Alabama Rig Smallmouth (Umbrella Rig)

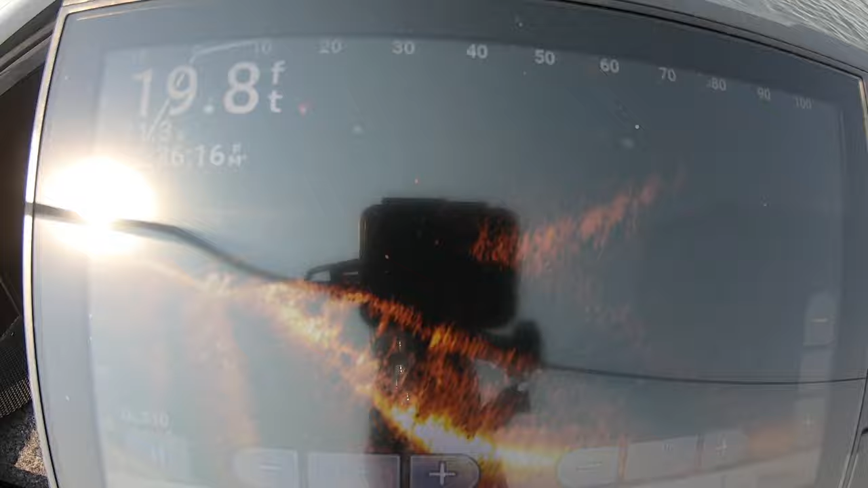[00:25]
On screen: depth 19.8 ft
three, and they're all big ones. Oh man, that's insane.
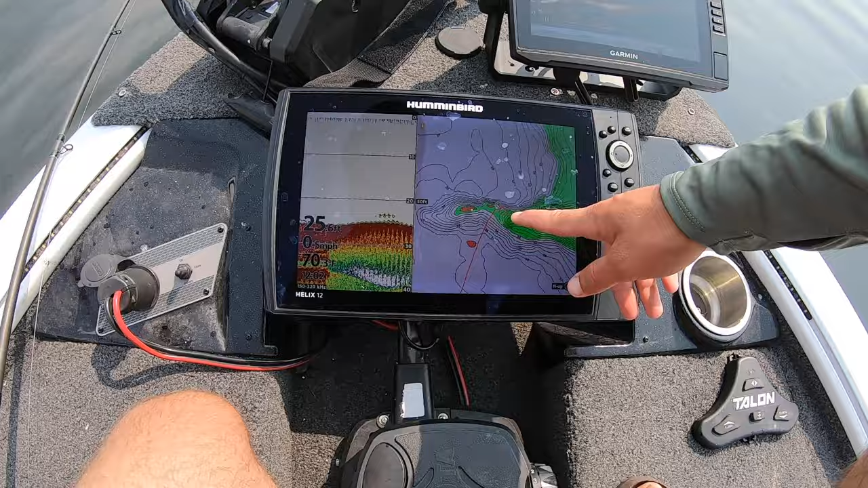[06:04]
So if you don't have a live scope, what you can do is set a waypoint down, turn your scale on your graph, mine says 50 feet, and take just a rough estimate.
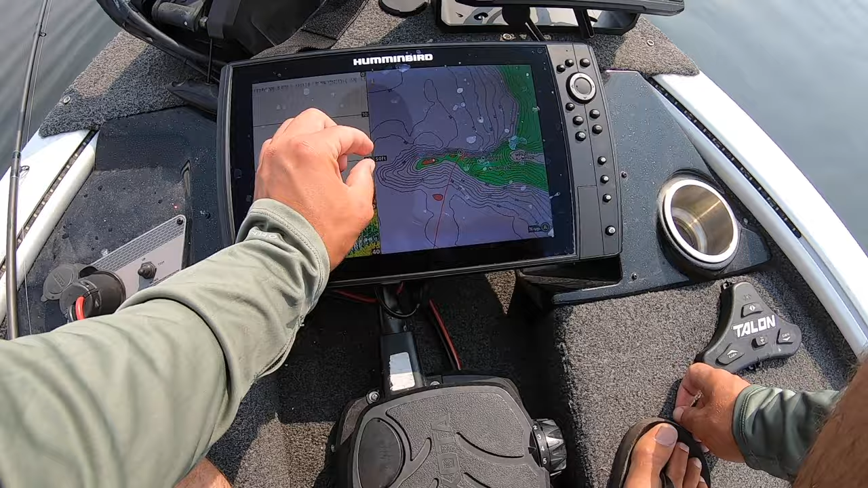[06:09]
I'm about 50, 60 feet away from it. Cast in that direction, let it hit bottom.
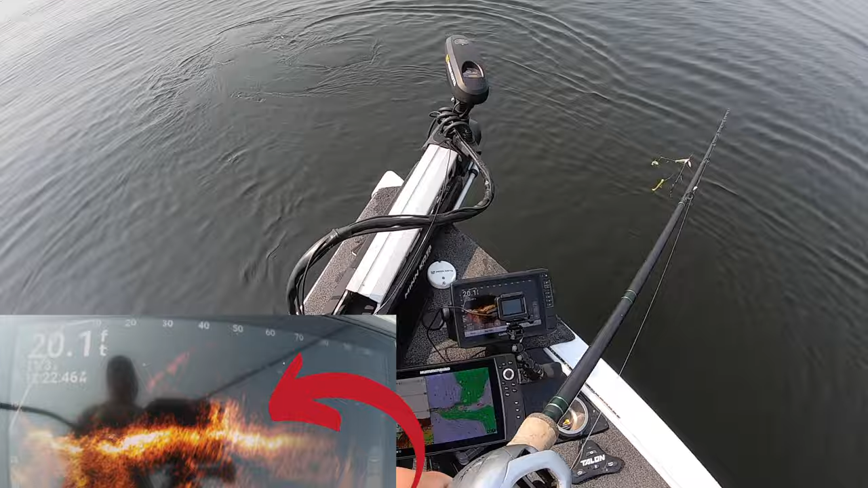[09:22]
On screen: depth 20.1 ft
So somebody took it upon themselves to sink a tree on this spot so that the bass can use it. Pretty sure that's illegal to do, but nothing I can do about it except for catch them out of it, I guess. So I went just past it, 70 feet. And then when I reel past this thing, I want to have it over top so I don't catch the tree in any way. So I'm going to speed up right here, get it above the tree. And now they should all kind of fly out this backside here at me.
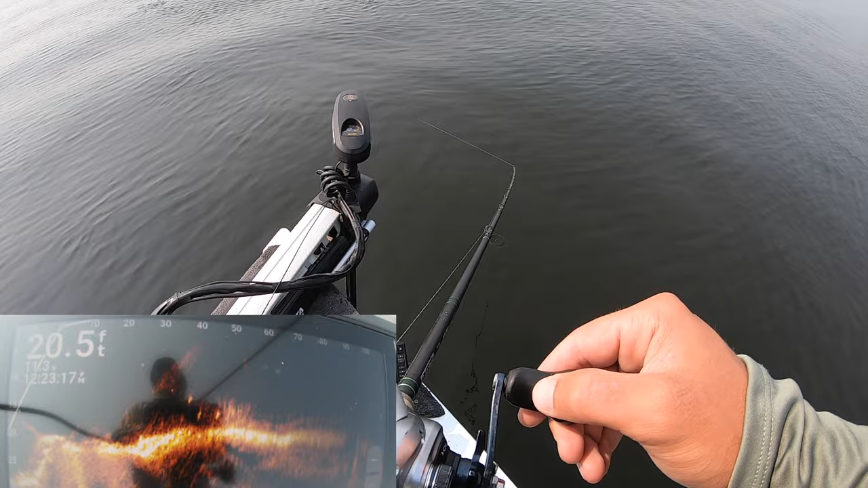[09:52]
On screen: depth 20.5 ft
There's two there. There's a couple more right underneath it, but they're pretty inactive too now.